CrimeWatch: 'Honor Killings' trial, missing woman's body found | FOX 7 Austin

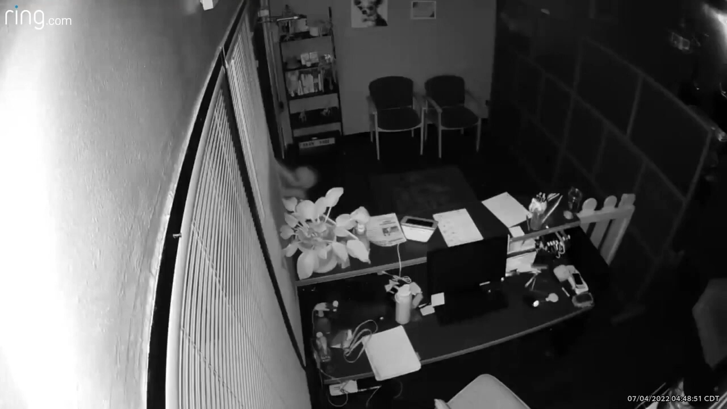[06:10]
Shattering glass with a brick. Shimmying through the hole, an intruder beelines for the cash register.